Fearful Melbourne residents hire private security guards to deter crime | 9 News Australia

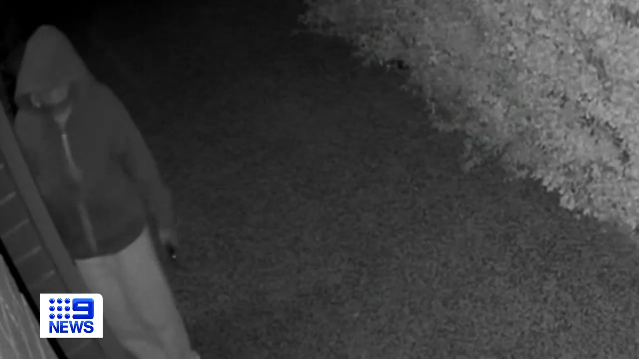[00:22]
Helping to deter thieves, scoping out homes and trying to break into cars.